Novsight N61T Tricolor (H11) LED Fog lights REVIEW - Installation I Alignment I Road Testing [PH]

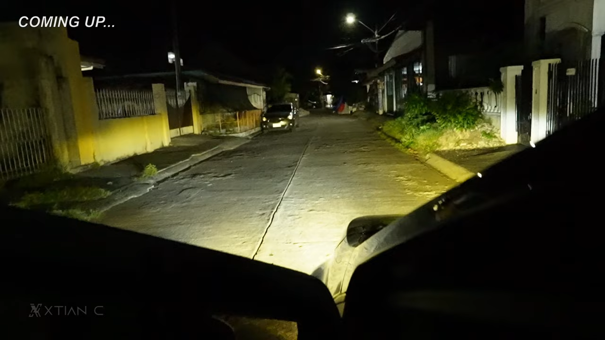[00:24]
yung warm light super white yellow welcome to the vlog and ngayon napapansin nyo yan yung expander ko so magpapalit ako ng LED
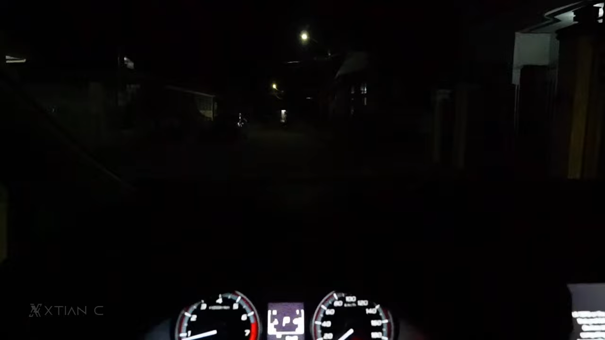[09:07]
okay let's try the fog lights guys so paano sya papalitin Christian
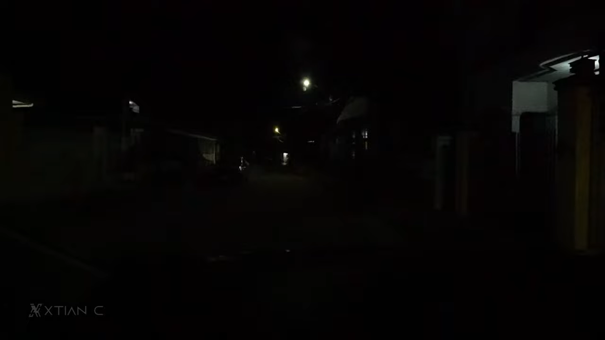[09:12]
pag papalit kayo ng color on off nyo lang so yun yung yellow eto yung warm so feeling ko yung warm is mas maganda yung light output nya compare sa super white and yung yellow so labas naman tayo so yun yung nasa labo ko guys meron akong light tint na 3M so check natin labas so eto yung warm light
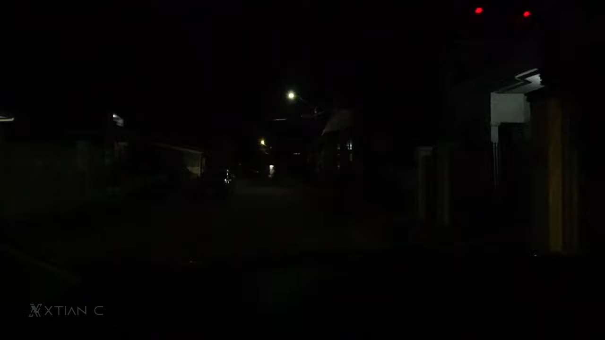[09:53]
yellow grabe lakas na hindi pa ako naka headlight yan guys okay sayang warm light tayo okay so ikot lang natin guys try lang natin yung fog light sa daan dito sa village namin so yan simula mo na tayo sa super white okay then observe natin yung light output nya naka scatter naman sya check lang natin baka may masilaw kasi yung alignment nito is naka proper alignment
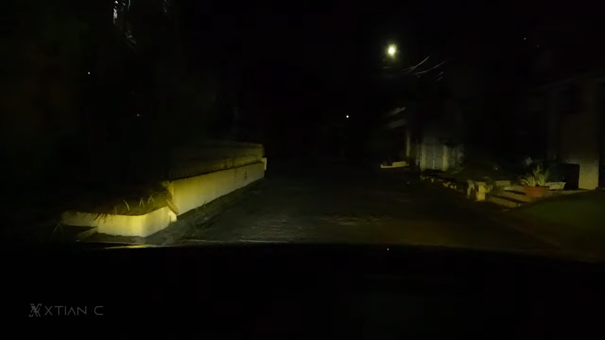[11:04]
diba ano maganda yung buga mas malawak yung light output nasasakop nung warm light fag light lang yan guys fag light lang yan so eto ipapakita ko sa inyo yung headlight kinabit ko na yung headlight stay tuned for that lakas eh yun yung headlight pinatay ko lang pinapakita ko lang sa inyo yung fag lights okay so ikot lang tayo
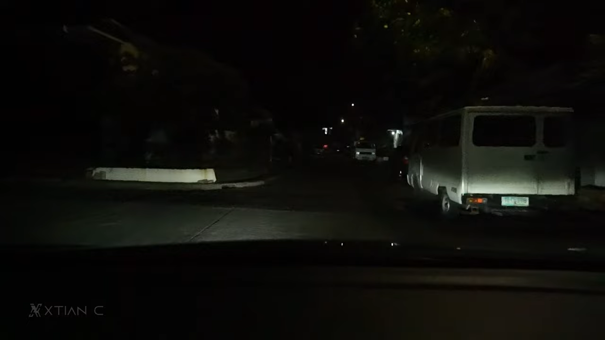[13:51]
unang kabed ko is nakaangat so so far ito na yung pinaka alignment ng fog light sa akin yun nga lang ito yung isa tricolor kasi nga nagahati sya lang ng kulay for example ang napapansin nyo dyan yung super white ayan mas lamang nga yung dito sa may left portion pero pag pinaandar ko yung itong yellow is I think yung sa may right portion naman is medyo lamang yung light output so yun lang yung napapansin ko pero meron dito meron ako nakikita dito sa may left side
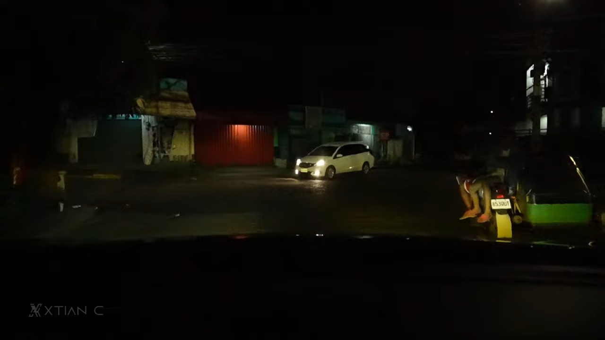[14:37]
equally parang distributed yung sa light output lamang sila ay parehas pala both left and sa may right side okay so far naman
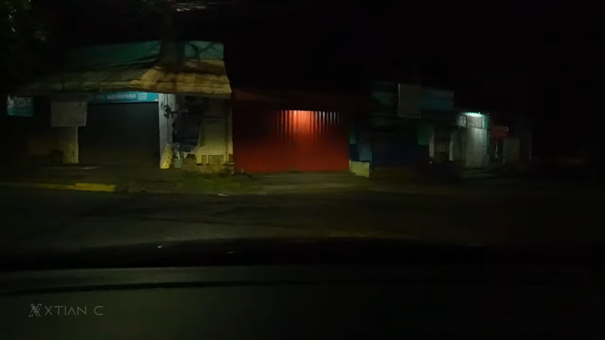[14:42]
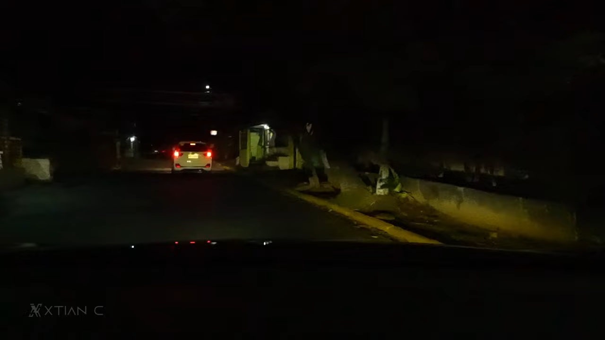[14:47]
ngayon is wala pang kami nakakasilubong or ito nakasilubong namin itong BRV na hondan hindi naman sya nag high beam sa amin so hindi sya na sisilaw ayan so yun lang yung napansin namin eto hintay lang tayo makakasilubong itong nakamoto so far naman hindi naman sya nagre-reklamo hindi tayo na high beam okay good style
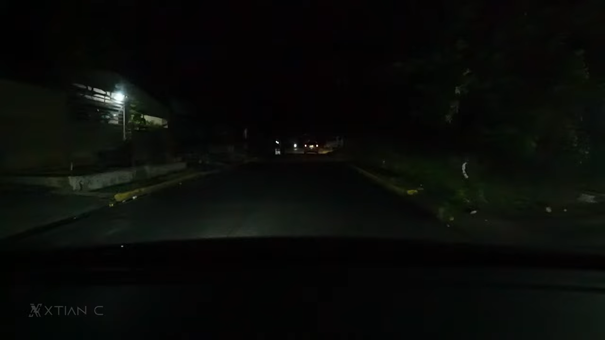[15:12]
makita ko lang guys yung boom block stay tune dun sa next video guys kung anong headline dyan secret muna ayan so palit tayo ng yellow magandang yellow guys sa pag umuhulan ayan so check na lang natin tong last na kotse na dadaan pag high beam tayo nito ibig sabihin palit tayo to